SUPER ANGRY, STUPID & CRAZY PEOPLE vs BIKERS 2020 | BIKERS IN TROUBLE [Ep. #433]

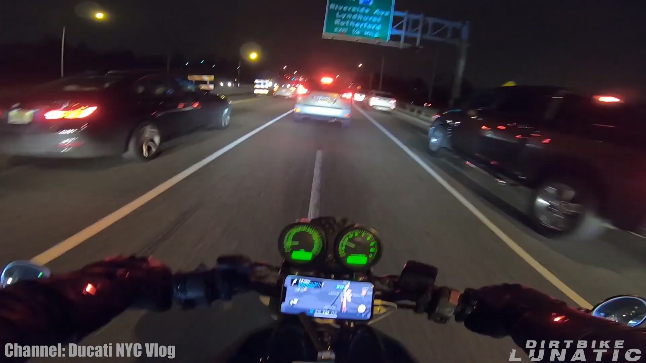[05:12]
Jesus Christ, people just merging left, right, center, and now that lane is moving. Can't win. See? see what happens. The f- frick. Did you see that?
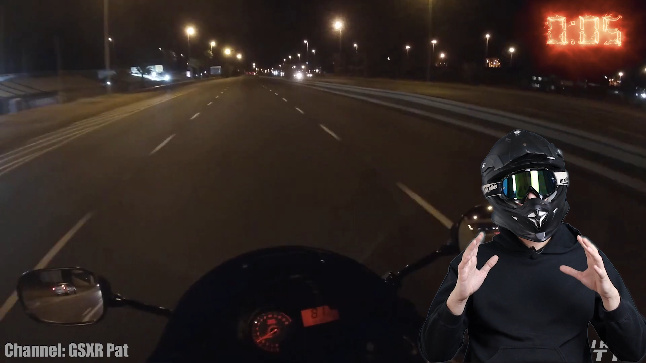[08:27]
Keep in mind that this is the highway and this driver is driving in the wrong way.
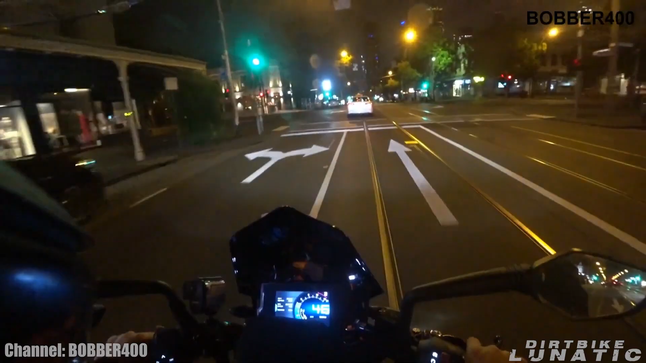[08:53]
This taxi driver was driving all over the road, and when biker tried to pass him, this happened.